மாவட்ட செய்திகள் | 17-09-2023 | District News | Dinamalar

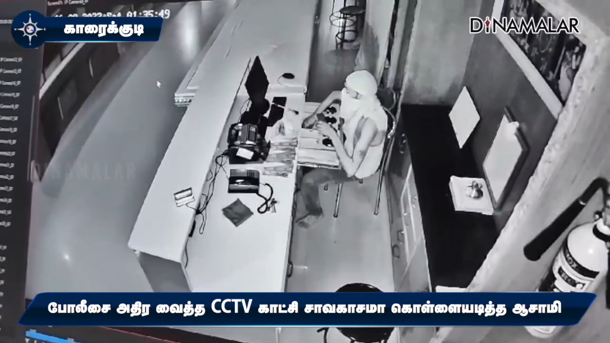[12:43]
சிசிடிவி கேமராவை கைப்பற்றி போலீசார் ஆய்வு செய்தனர். கொள்ளைக்காட்சி முழுவதும் அதில் பதிவாகியிருந்தது. கட்டிங் பிளேடு ஸ்க்ரூ டிரைவருடன் உள்ளே புகுந்த கொள்ளையன் சாவகாசமாக பணத்தை கொள்ளையடித்துள்ளார்.